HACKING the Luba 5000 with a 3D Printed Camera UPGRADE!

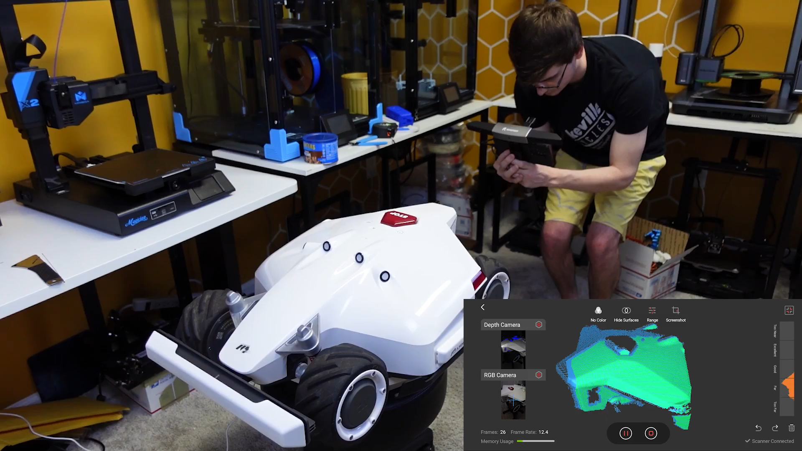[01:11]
Because I'm trying to get millimeter level precision I am going to have to 3D scan the Luba body and that 3D scan is going to be directly imported into Fusion 360 so that I do not have to measure anything on the body.
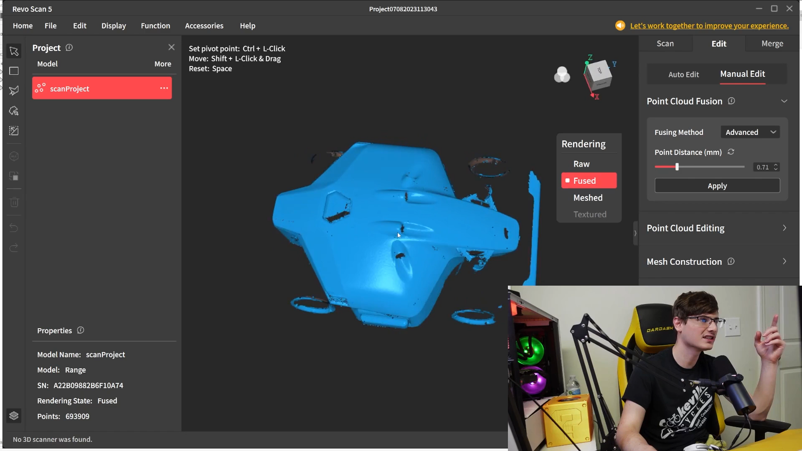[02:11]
Now you can see we have some defining features here you can see right here is the rain sensor you've got a few buttons here the stop button pretty much the only thing here that we actually
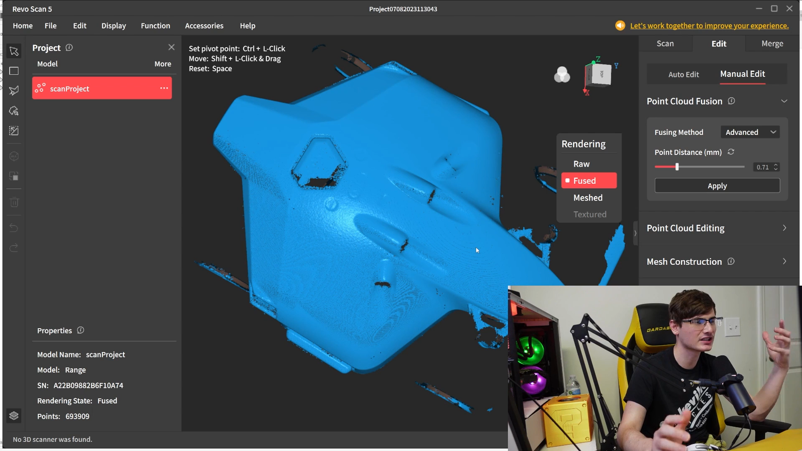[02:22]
need to maintain are these four sensors and then the rain sensor kind of square on my screen I'm going to grab this tool and
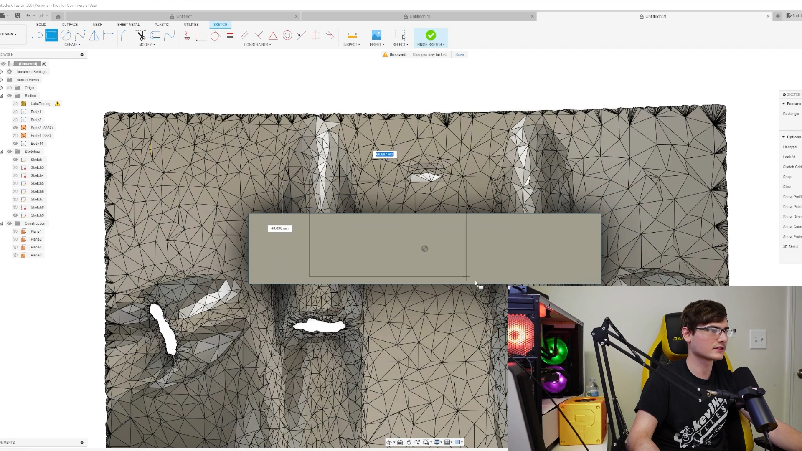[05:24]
create a square that is going to be an 80
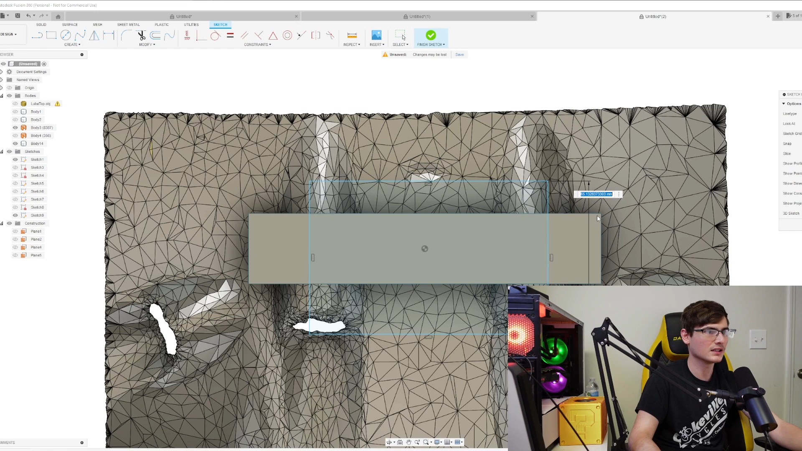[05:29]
millimeter by 80 millimeter square a